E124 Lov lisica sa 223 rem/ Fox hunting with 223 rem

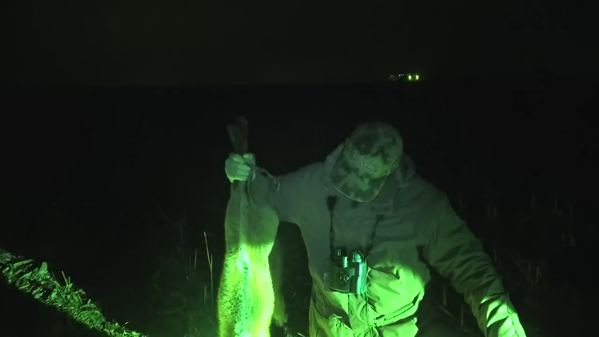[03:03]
Lisac. Prvo smo streljali mužijaka. Ženka je pre toga ušla unutra.
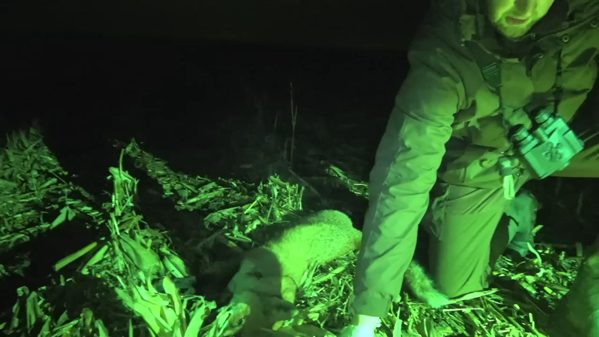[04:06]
Nakon nekih 5-6 minuta izašla je ženka. Nije pogodak malo nazad, ali sve u svemu uzme.